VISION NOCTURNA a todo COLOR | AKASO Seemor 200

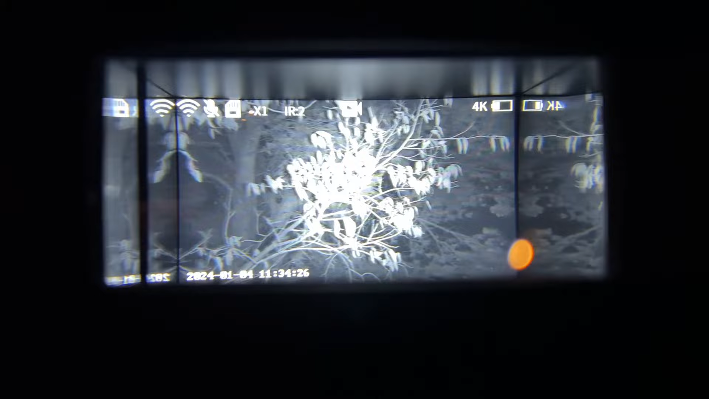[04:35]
ya que tal vez si os acercáis mucho notaréis que la imagen no es todo lo bueno que esperamos, es decir,
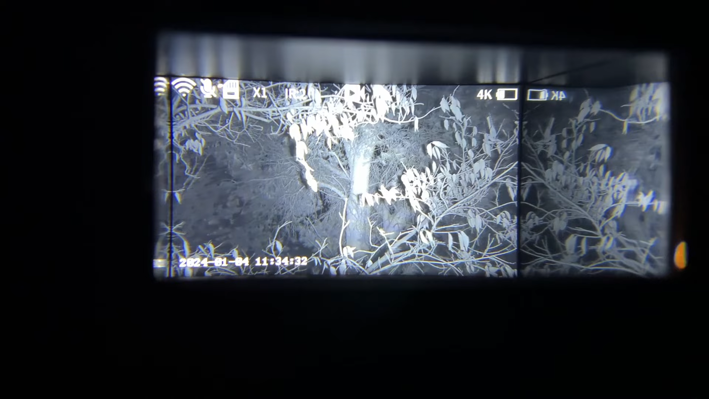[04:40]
no son unos prismáticos que los tenemos que tener pegados a los ojos y esto es una de las cosas que quiero que os quede claro.
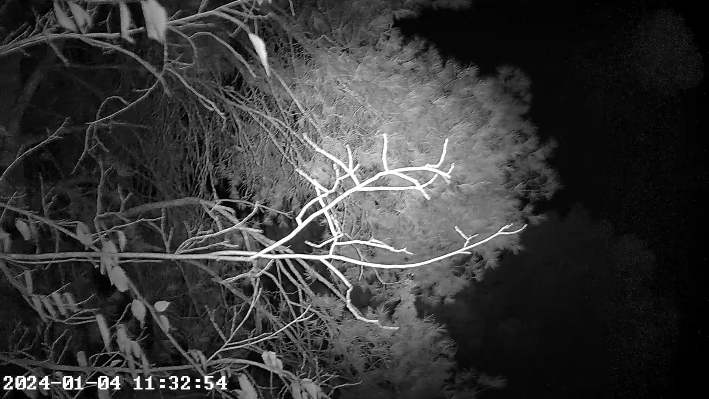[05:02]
El visor nocturno SIGMUR 200 no solo permite ver en la oscuridad, sino también grabar vídeos en alta definición y capturar imágenes, con un nivel de detalle que he podido comprobar que es bastante bueno.
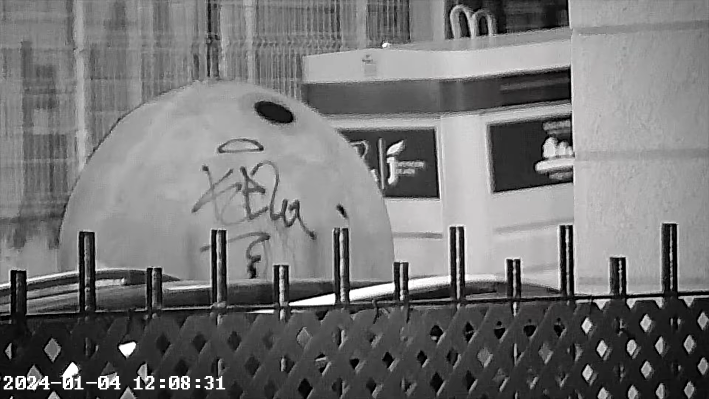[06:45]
Este iluminador infrarrojo cuenta con 7 niveles de ajuste para
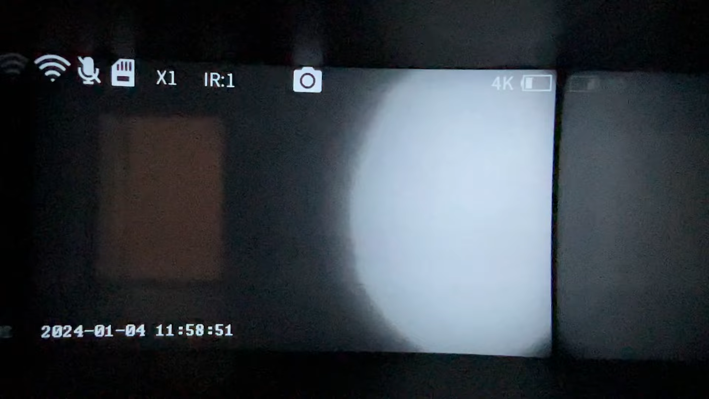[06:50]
adaptar la intensidad de la luz infrarroja según las necesidades del entorno que tengamos.